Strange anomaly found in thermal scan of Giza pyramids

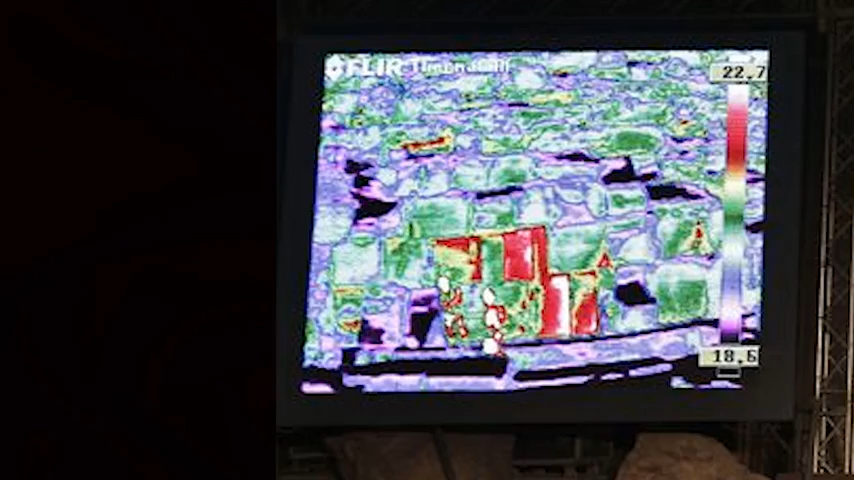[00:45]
The thermal scanning was carried out at all times of the day,
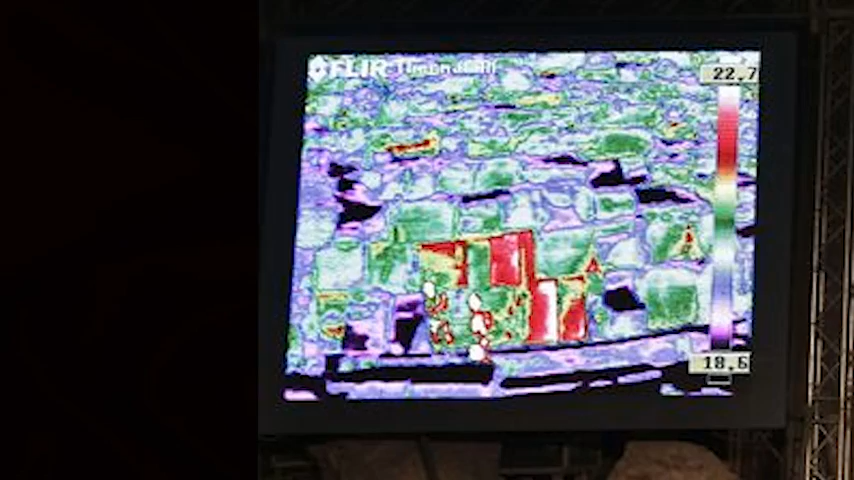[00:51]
including during sunrise, as the sun heats the structures from the outside. And then during sunset as the pyramids are cooling down. The speed of the heating and cooling phases is being used to uncover
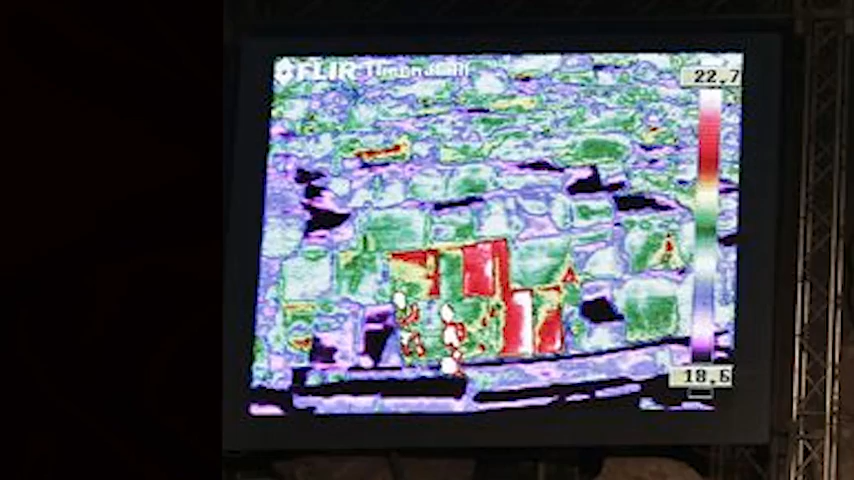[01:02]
hypotheses such as empty areas in the pyramids, internal air currents, or different building materials used. The first row of the pyramids stones are all uniform,